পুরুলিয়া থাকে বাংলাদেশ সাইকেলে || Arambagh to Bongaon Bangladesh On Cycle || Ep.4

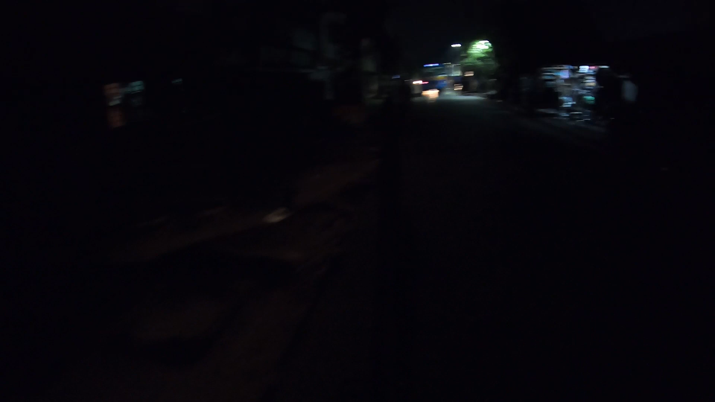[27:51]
সামনের দিক থেকে একটা বাস আসছে, আরামসে এইসব জায়গাগুলোয় আর বেশি ভিডিও করবো নাই, আস্তে আস্তে করে বেরাই।
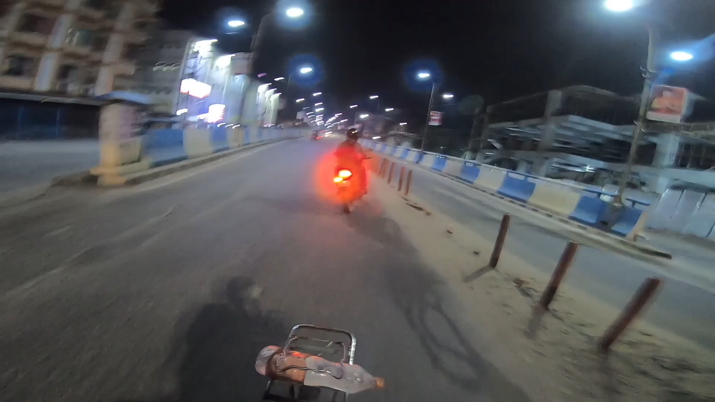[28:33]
বারাসতের রাস্তা এখন ধীরে ধীরে করে এগাচ্ছি, আমাকে বাঁ দিকে করে যেতে হবে।